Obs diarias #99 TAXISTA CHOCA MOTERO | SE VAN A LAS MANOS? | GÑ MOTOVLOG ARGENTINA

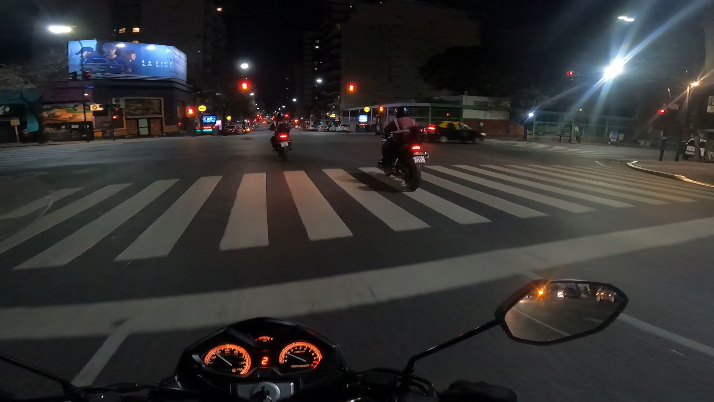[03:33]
Medio jugadito el taxi. Imagínate si chocaba el policía. Hasta las manos.